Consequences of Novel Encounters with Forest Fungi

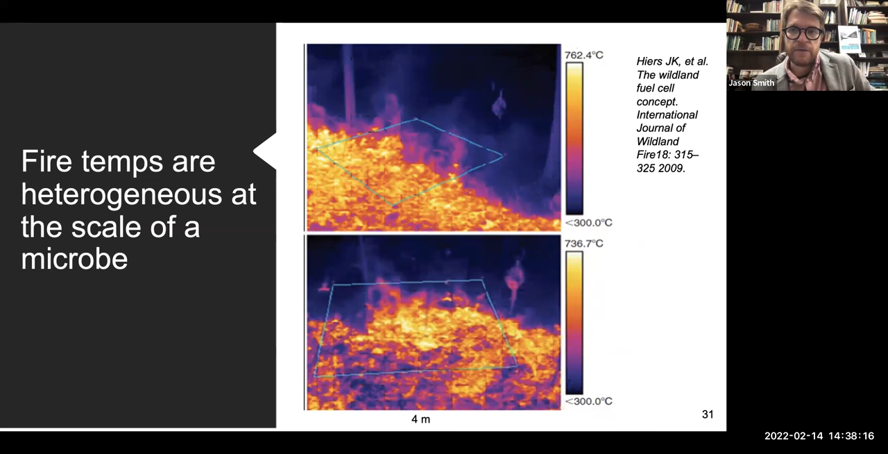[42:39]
even at the scale of a microbe, there's a lot of variability in the heat. And these are some of Lita's slides, but I wanted to put them in here just so you, you can see that. Um, and so there's a lot of variability, I mean, within a fire, a ton of variability and it's extremely,